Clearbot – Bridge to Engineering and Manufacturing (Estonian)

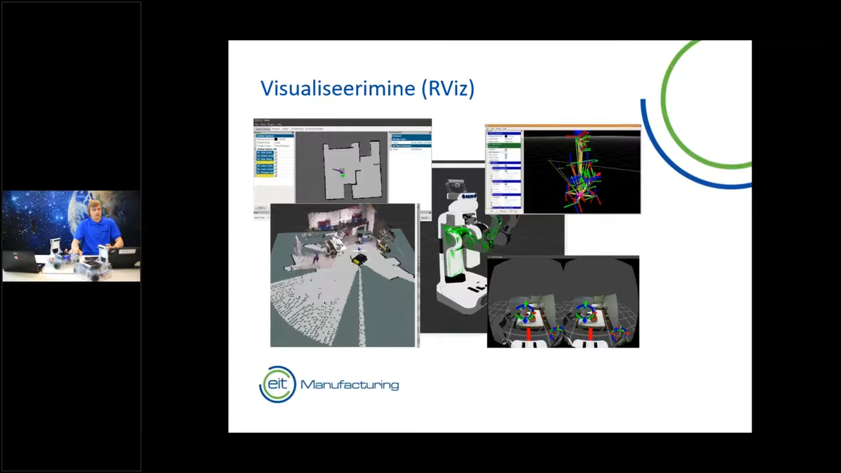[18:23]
Meil on olemas võimalused tööristad andmete visualiseerimiseks, meil on olemas simulaatsiooni vahendid,
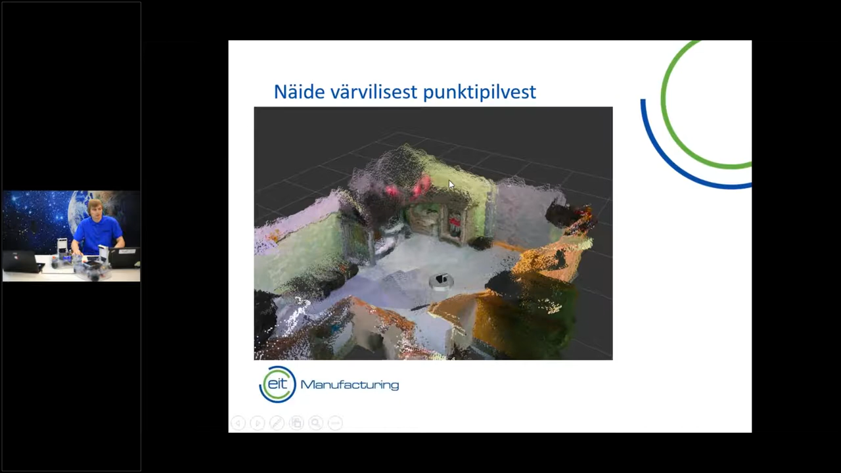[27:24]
pärast seda, kui ta on õhe tiiru peale teinud, siis ta on võimeline kõik oma värvilised punktid, mis ta saab kaigutama kaardi peale.
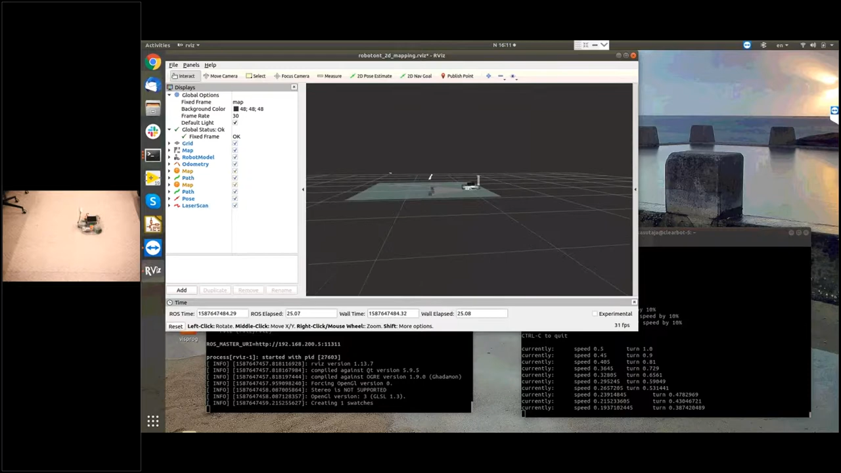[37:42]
aga selle programmi jooks võtame kõik selle 3D info, mis meil tekib sellest tiivanist antud juhul siis ja teisendame selle üheks jooneks. Eks siis kaotame ära kolmanda mõõtme ja teeme 2D kaardistamist. Kui vaatate, siis kaardistamine juba toimib, vaikselt tekivad mustat triibud kaardi peale.
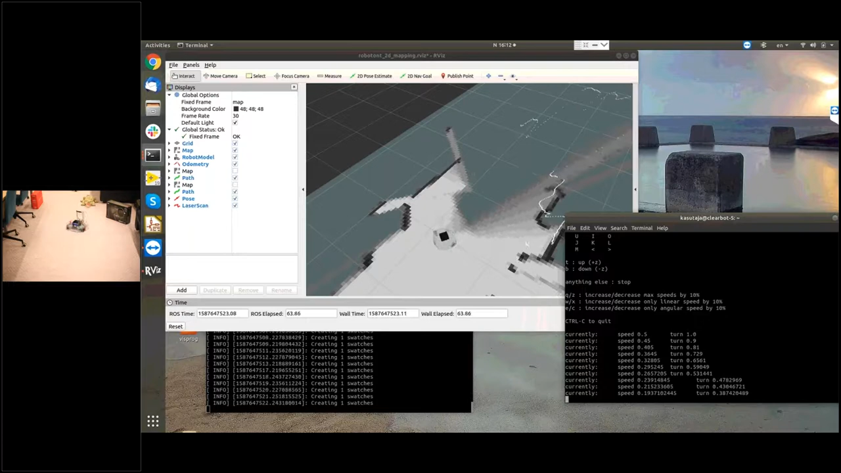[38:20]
Põhimõtteliselt mina näen seda, teie näet ümselt praegust robotid ka läbi kaamera, mina seda robotid ise oma silmaga ei näe ja ma sõidan praegust ainult kaardi alusel.
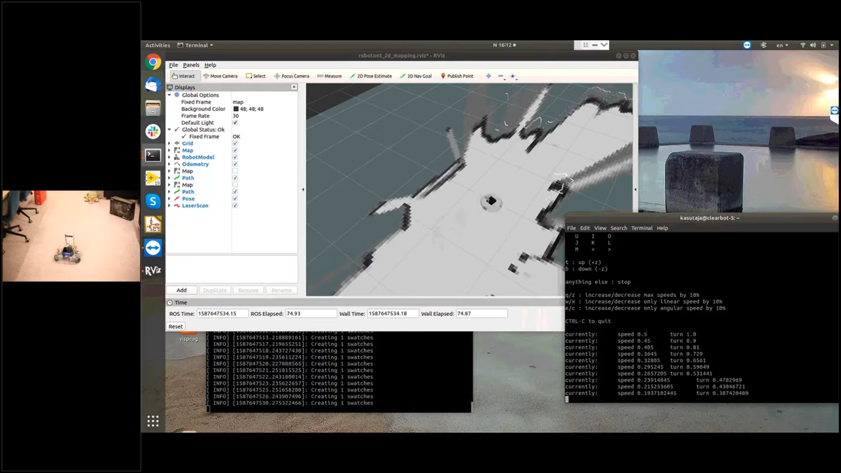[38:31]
See oli ka üks ülesanne, mida siis õpilased pidid kasutama Tartu liikooli Narva kolled siis, kui me töödubasid tegime. Ja tulemuseks on meil siis selline kaart. Mul ei ole hetkel siia sisse lülitatud navigeerimise funksionaalsust, aga põhimõtteliselt, kui me võtaksime siit ülevalt menüüst ja annaksime talle käsumaailmas
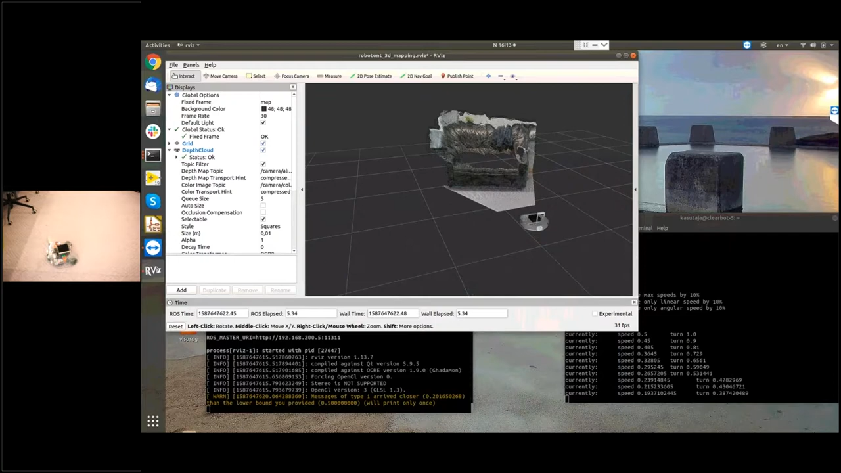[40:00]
Vaistab, ilustiiv on meil siin laboris. Kui me hakkame selle robotiga nüüd ringi sõitma uuesti, siis sarnaselt eelnevale robot näeb järjest rohkem asju.
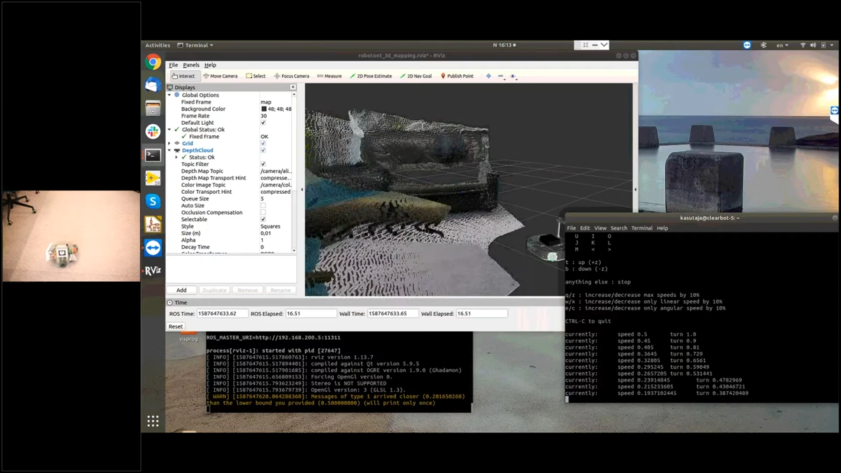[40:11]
Genereerib punkte. Teeme ühe täisringi hetkel ära, vaatame, mida ta näeb. Siin operaatorid tulevad ilusti pilti. Ja ühe sellise kiire skänniga on meil kõik lähedal olevad takistused näha. Siin on mingisugune valgusestatiiv, paistab ilusti
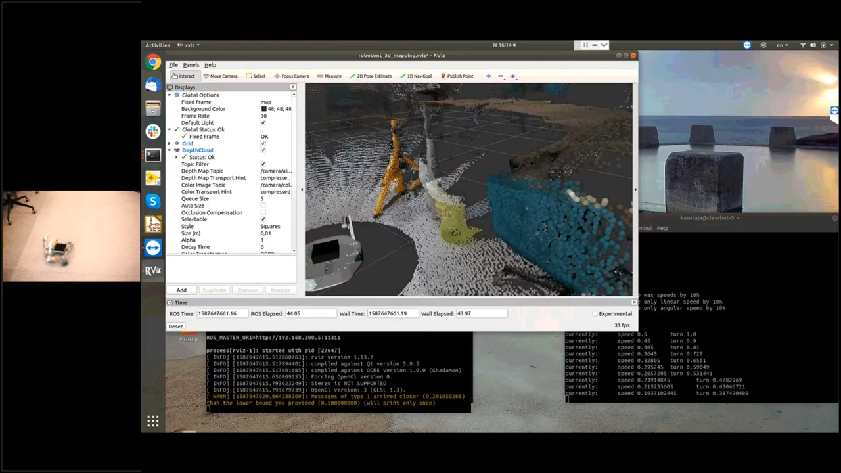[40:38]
sellise nurga alt ja tiivan ja nii edasi.
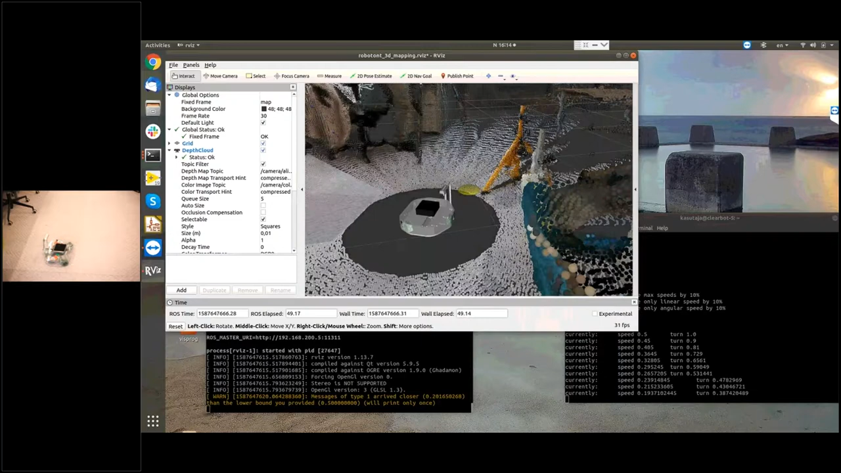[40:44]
Ühesõnaga kõik takistused, mis meil roboti ümber on, on meil punktidena siin olemas. Järgmine suur probleem on see, et kuidas moodime seda infot ära kasutame.
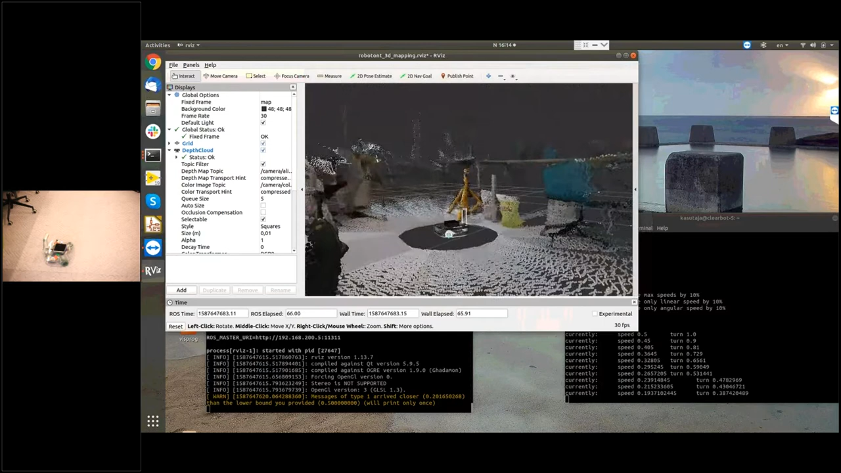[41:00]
Mis moodime arvestame seda oma sõitmis loogikas.
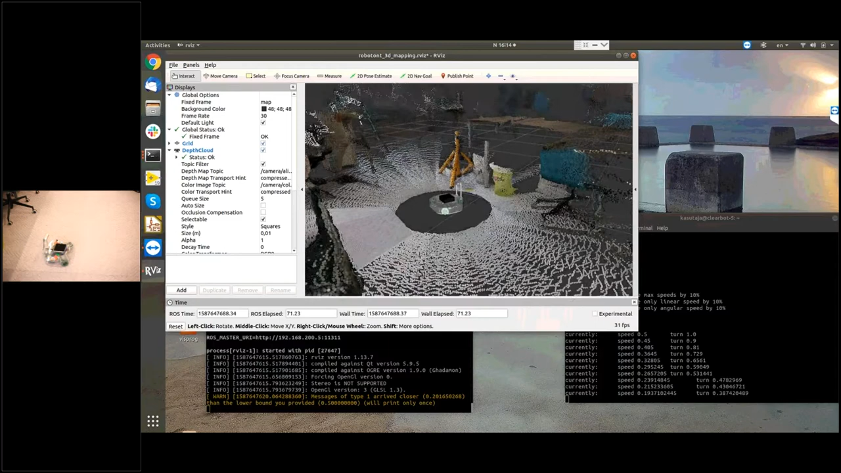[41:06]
See on kõik siis roboti inseneri ja
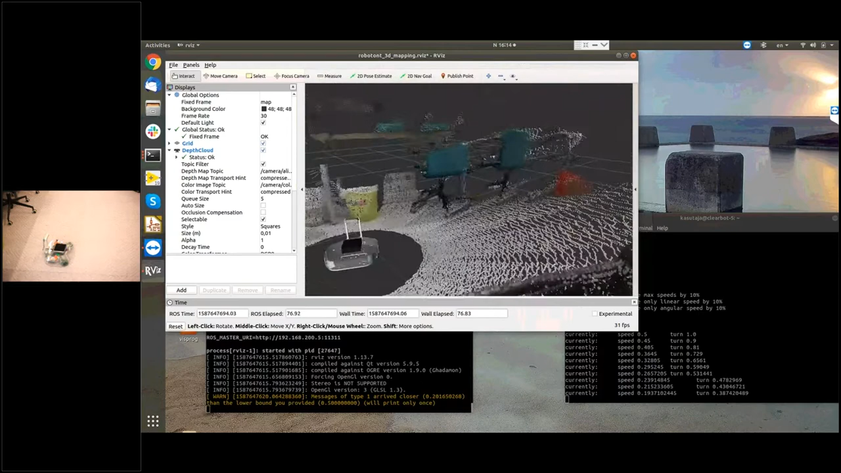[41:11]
programmeerija enda nüüd vabavoli ja rakendusest lähtuvalt siis saab seda programmeerida. Aga sellised lahedad keskkonnad nagu siin
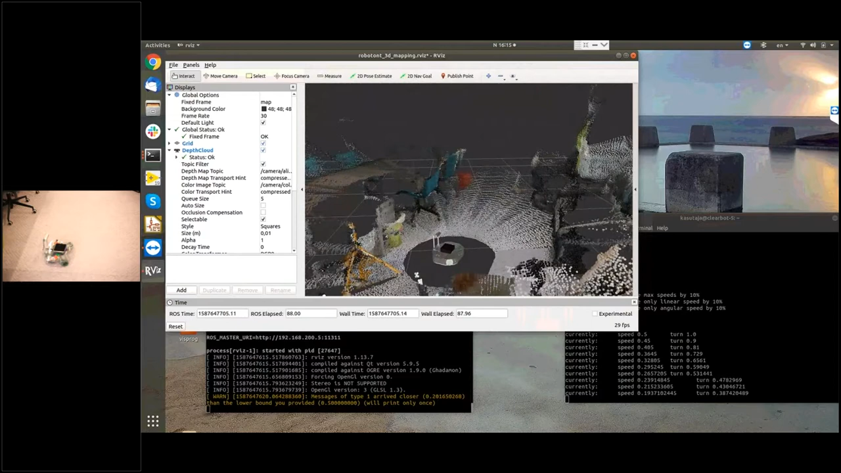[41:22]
roboti visualiseerimiseks me võime siin valida väga lihtsalt teha muudatusi. Valida näiteks selle ümarguste mummude asemel hoopis neljakandilised
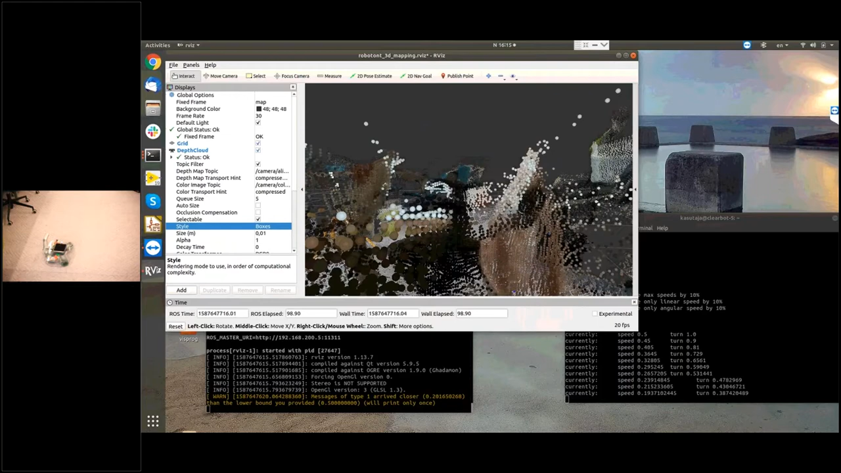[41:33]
klotsid selle sügavus pildi esitamiseks, mis siin kuvatakse. Kõik on võimalik seadistada ja see võibolla on see, mis muudab ka seda protsessi pealt näe keeruliseks.